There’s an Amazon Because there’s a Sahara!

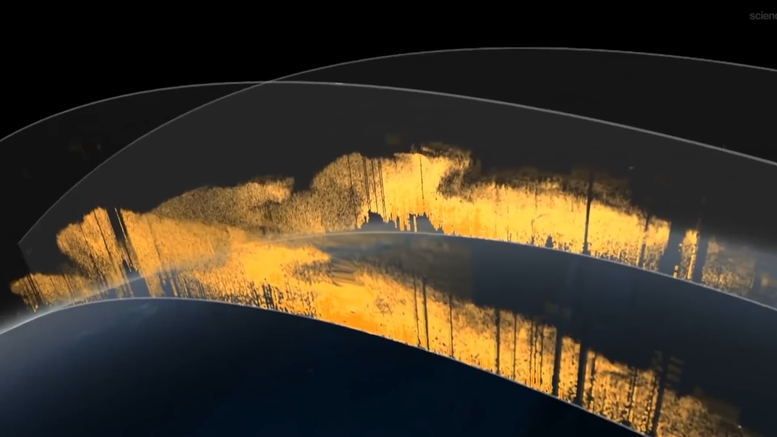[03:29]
It is so dense, it's making it almost hard to tell where the continent ends and where the ocean begins.